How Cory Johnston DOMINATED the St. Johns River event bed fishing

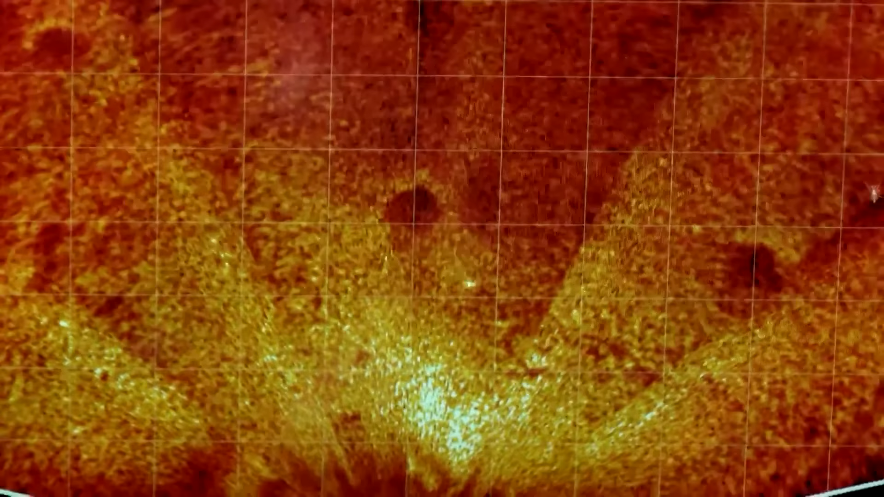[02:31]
I specifically used my perspective mode.
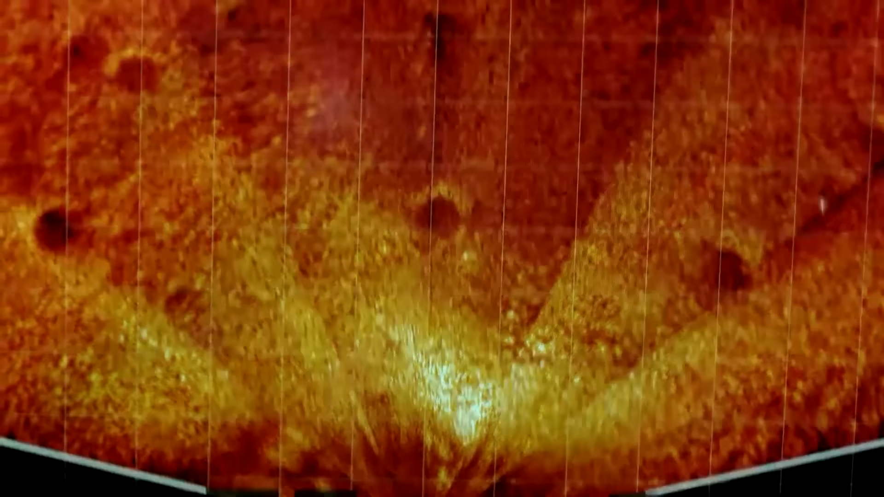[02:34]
And some of the water was a little murky. So I utilized that to see the beds.